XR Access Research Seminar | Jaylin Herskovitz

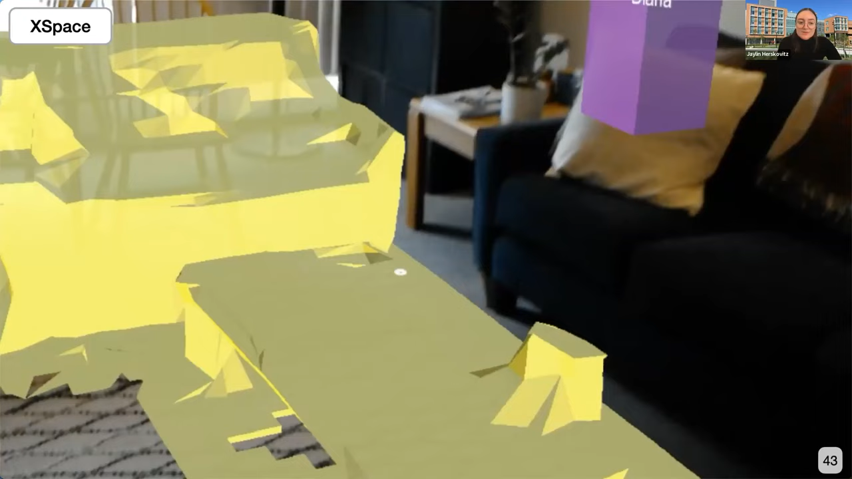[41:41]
i can see part of a remote user's environment overlaid onto my own so i can see their couch and their table here in yellow and then in the game we're throwing snowballs at each other so i can see when a snowball collides with some of their furniture i'll play this clip
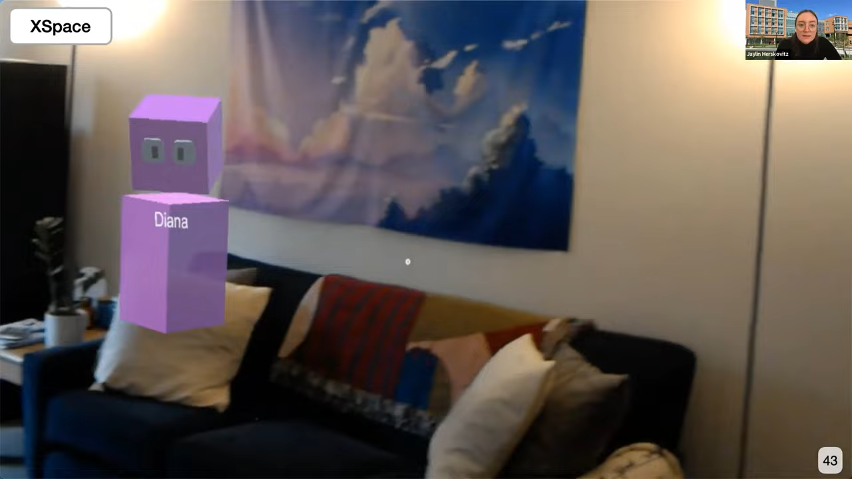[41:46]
so
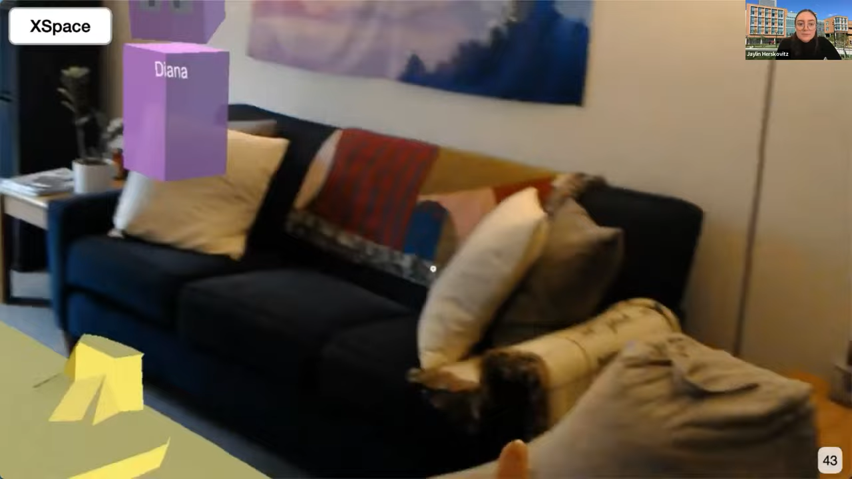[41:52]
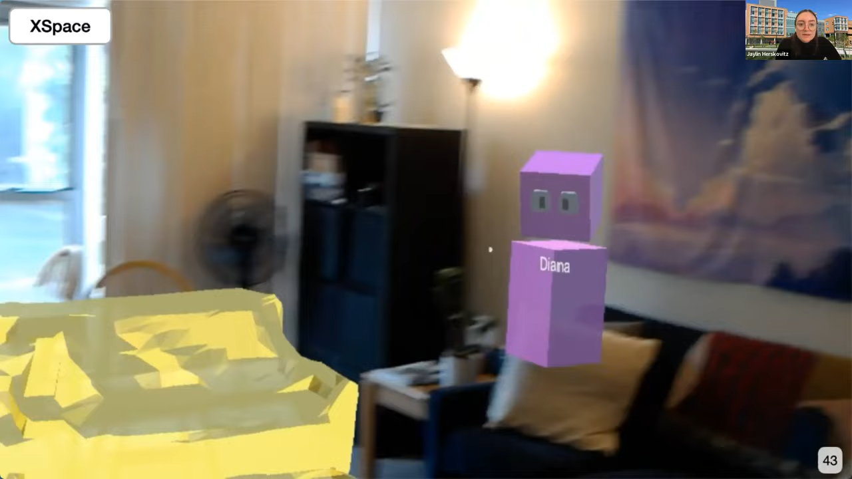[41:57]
again i can see when the snowballs collide with my environment with the other player and with their
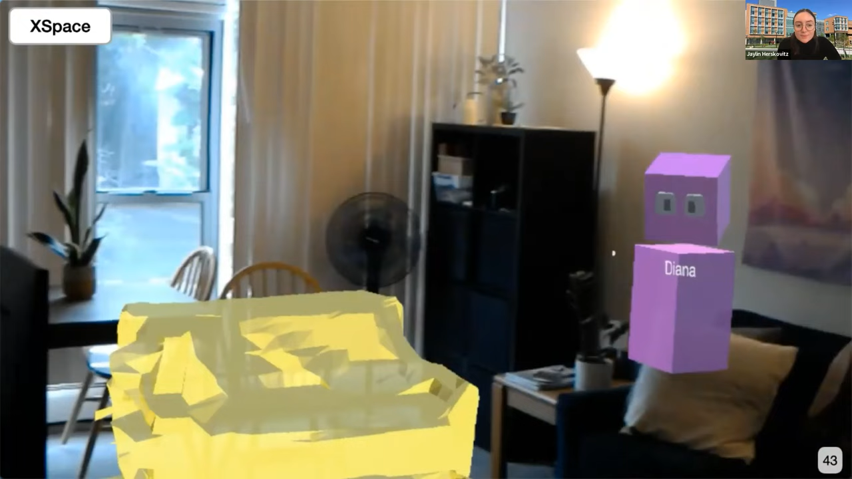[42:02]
environment um highlighting how having the shared context can sort of create a shared space for play in this in this case